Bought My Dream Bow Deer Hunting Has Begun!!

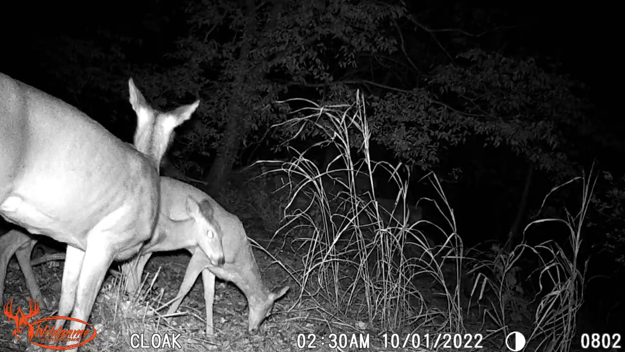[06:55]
little doe not a bad doe uh dough and a fawn we got fawn
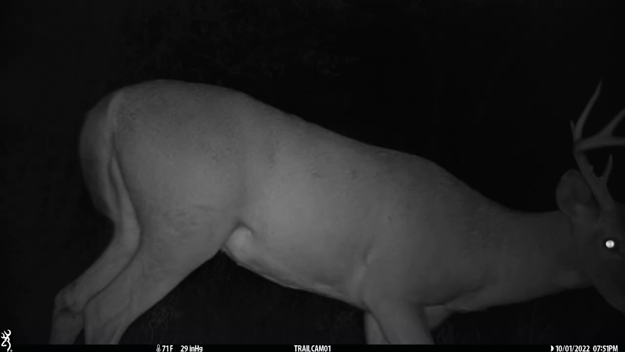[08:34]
okay well there we go first buck first horns okay not a big one his right side all right guys i didn't get to look at it very well in the truck but i sorted through everything and we actually have a decent